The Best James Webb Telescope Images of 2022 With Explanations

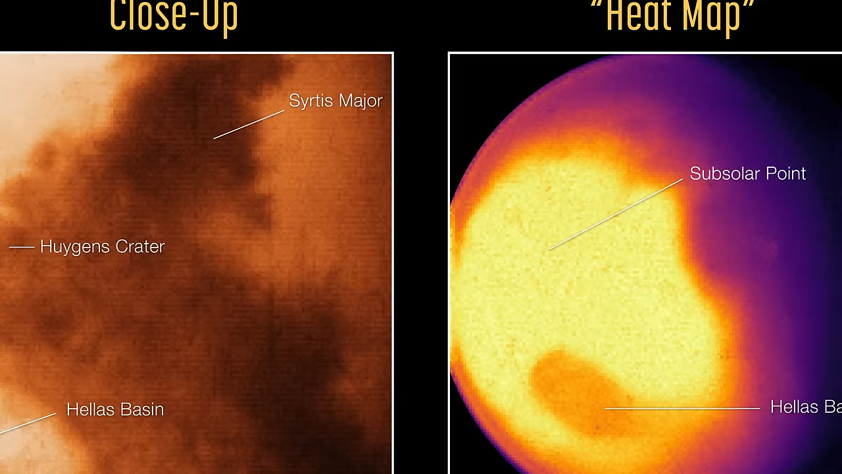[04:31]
Then, a little bit closer to home, we got to see Mars, specifically the heat map of Mars,